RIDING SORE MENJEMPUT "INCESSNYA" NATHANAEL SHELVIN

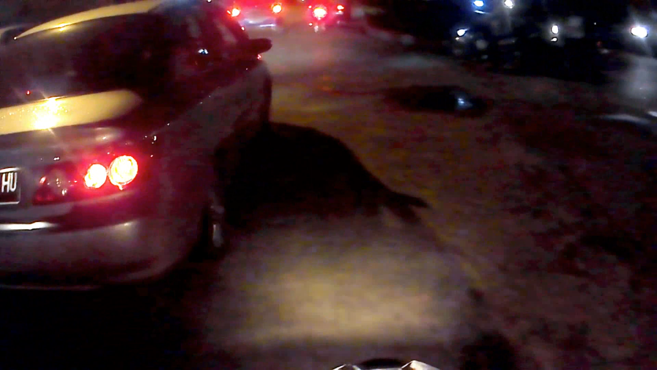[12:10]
Iya. Makanya yang cepat-cepat.
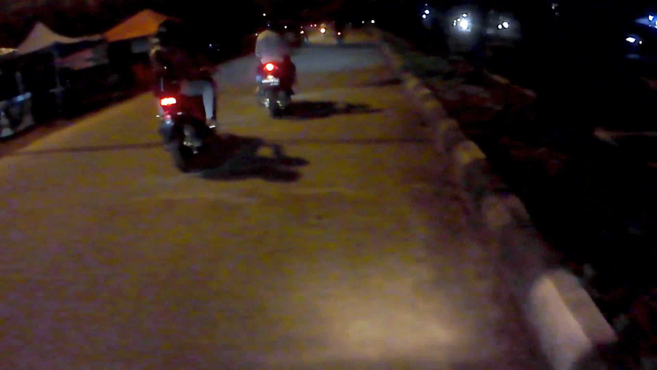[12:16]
Kasihan yang di belakang. Nggak ada lampu sen lagi itu motor. Itu tuh GSX tuh. Buang aja.